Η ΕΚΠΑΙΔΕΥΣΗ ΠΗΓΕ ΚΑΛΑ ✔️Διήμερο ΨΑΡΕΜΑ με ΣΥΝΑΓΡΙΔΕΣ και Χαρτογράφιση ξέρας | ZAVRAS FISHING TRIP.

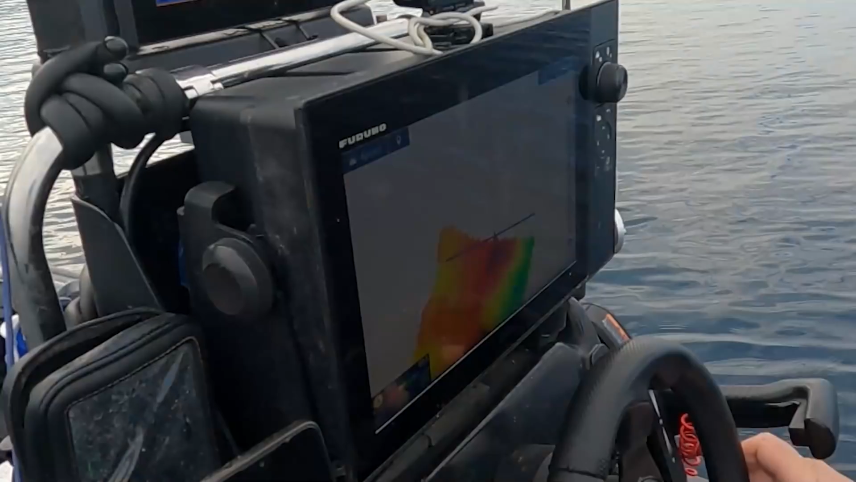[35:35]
Ελπίζω να φαίνεται. Κοιτάξτε εδώ πώς είναι. Όπα, κοιτάξτε εδώ πώς είναι. Αυτά εδώ πέρα είναι υψομετρικές διαφορές τις οποίες έχω εντοπίσει και συνεχίζω να κάνω χαρτογράφηση και να ψάχνω για ψάρια. Δηλαδή πάει από τα 99-100 μέτρα στα 75 όπου είναι κόκκινο.
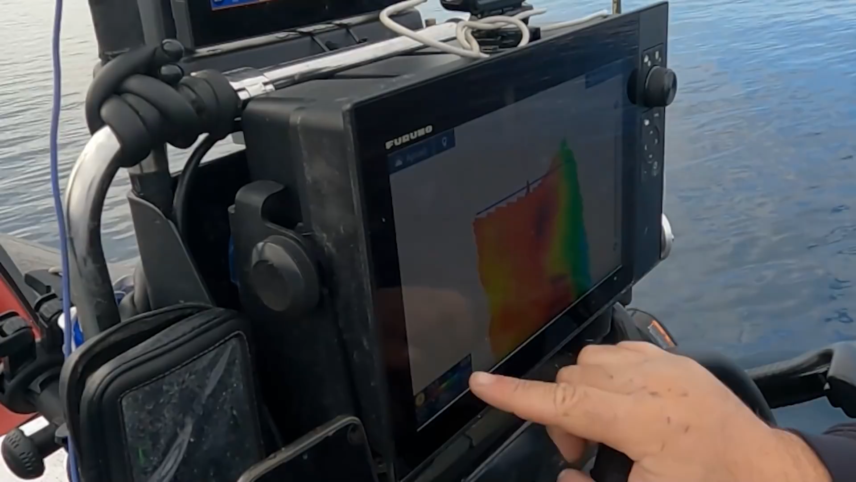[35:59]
Αυτή είναι, γι' αυτό το λόγο υπάρχει και αυτή η διαφορά στα χρώματα. Αν το πας πιο έξω να έχεις μια μεγαλύτερη εικόνα, είναι κάπως έτσι.
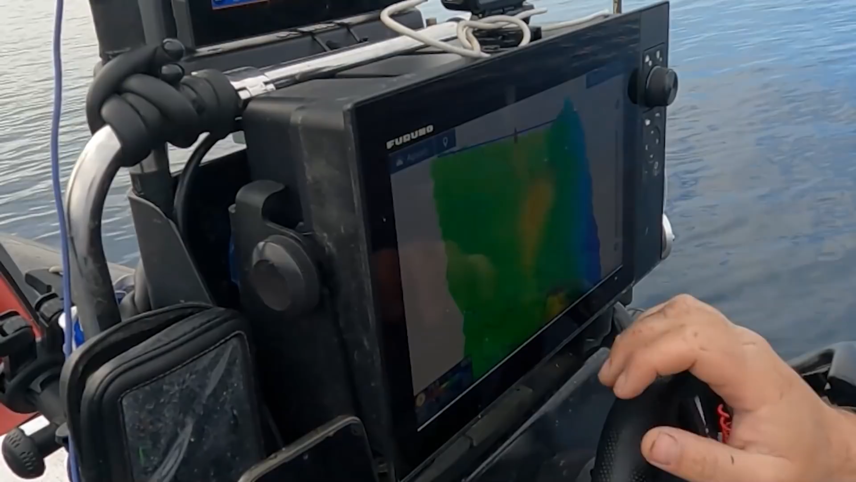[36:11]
Θα το χαρτογραφήσω όλο, γιατί ποτέ δεν ξέρεις τι διαμάντι μπορεί να σου βγάλει.
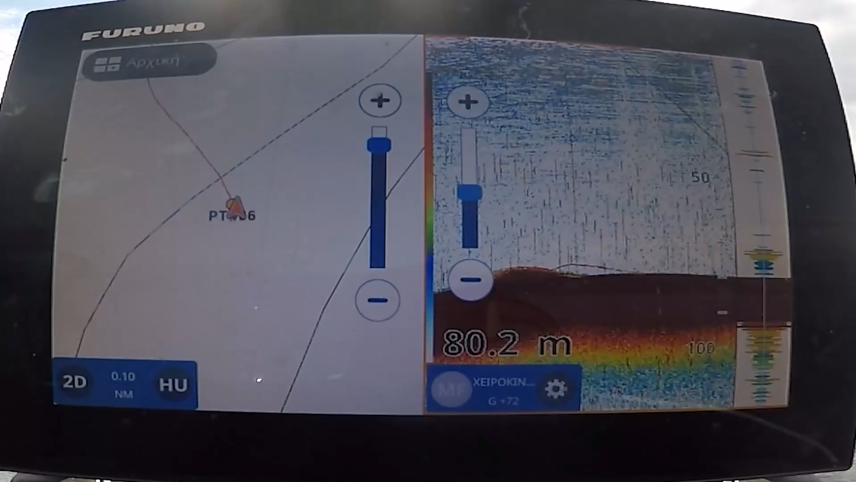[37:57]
On screen: depth 80.2 m
άλλη μία με στόχο μπας και πάρουμε ένα μεγαλύτερο ψάρι.
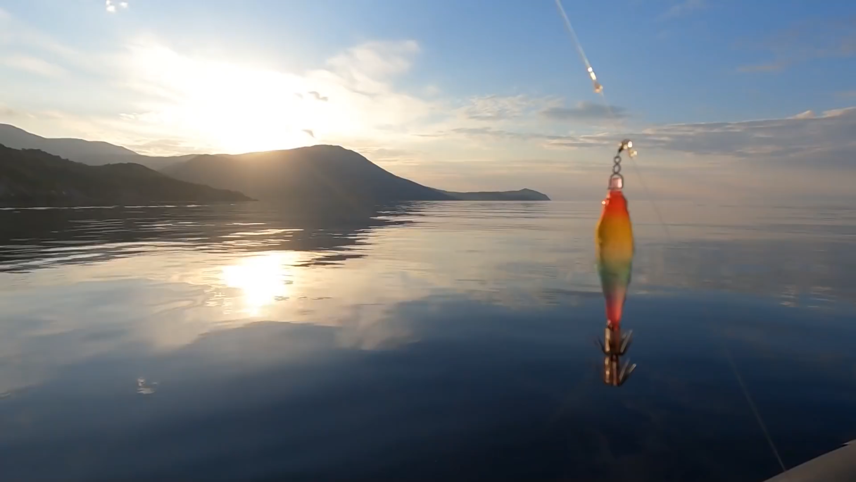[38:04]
Πέφτει ο ήλιος όπου να είναι. Έχω εδώ το καλάμι και πάει κάτω.
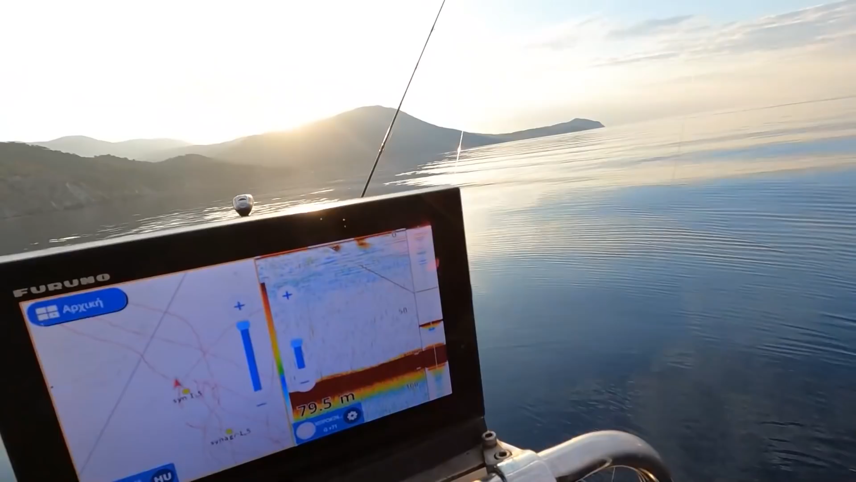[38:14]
On screen: depth 79.5 m
Για τελευταία φορά μάλλον. Είμαι στο σημείο που έπιασα πριν.
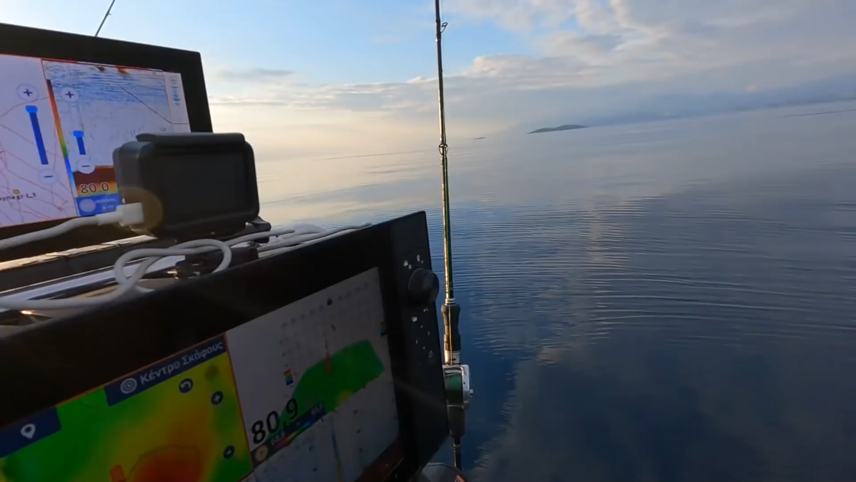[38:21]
Δεν βρήκα πουθενά αλλού. Αλλά με τις βόλτες μου κατάφερα και χαρτογράφησα όλη την ξέρα όπως το ήθελα.
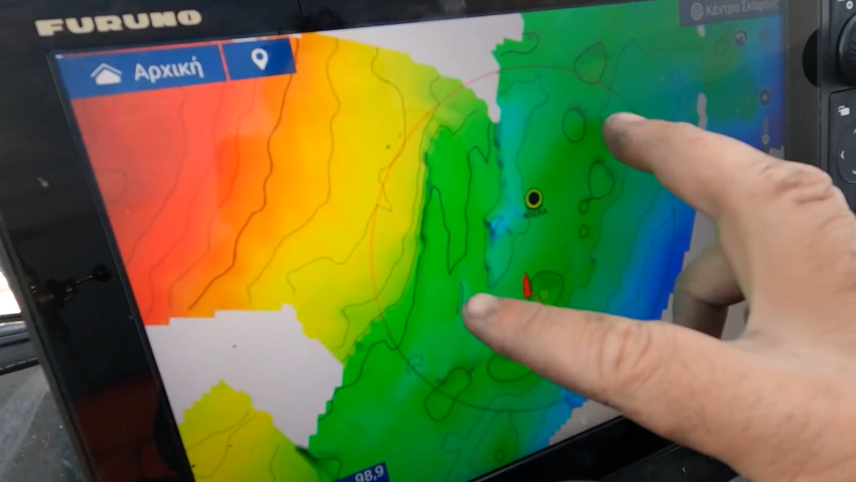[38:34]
Έπιασα και δύο μικρά ψαράκια, πάρα πολύ ωραία.